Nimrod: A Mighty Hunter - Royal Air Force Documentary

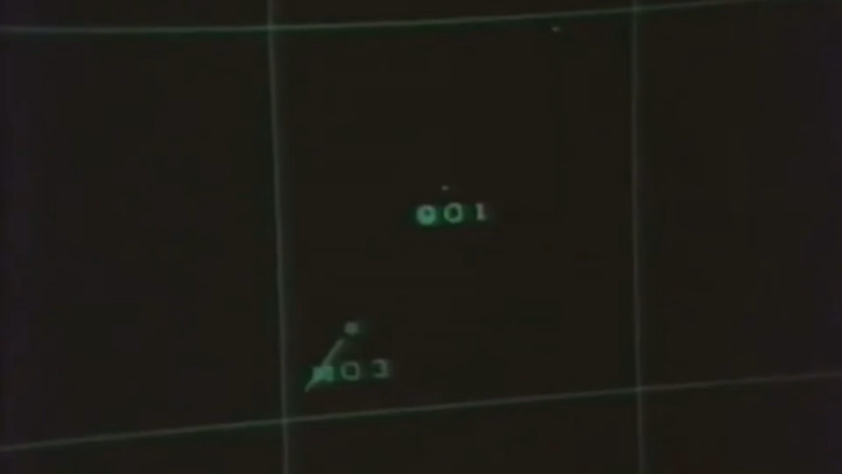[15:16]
The responses from the sonar boys give an indication of where the submarine is.
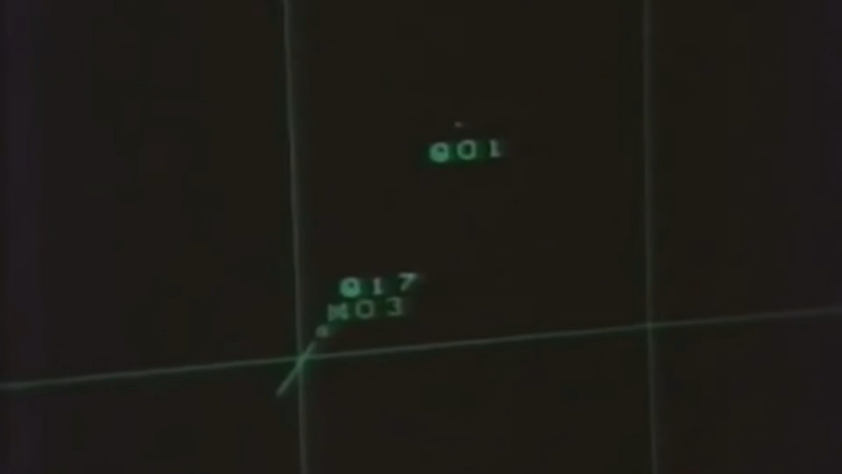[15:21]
But it doesn't obligingly keep still until you've found it. It is moving beneath the water at high speed, and Nimrod has to circle the area again and again, dropping more sonar boys, each enabling the crew to establish more accurately the submarine's position.
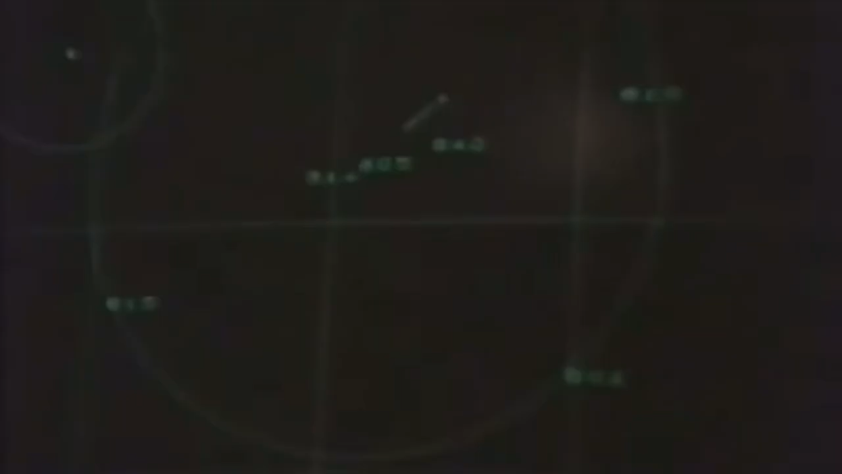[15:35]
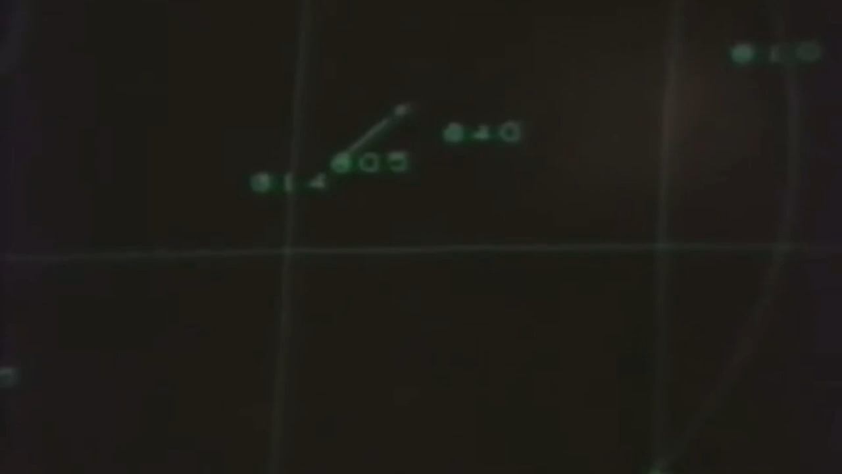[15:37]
Nimrod slowly and steadily closes in on its prey.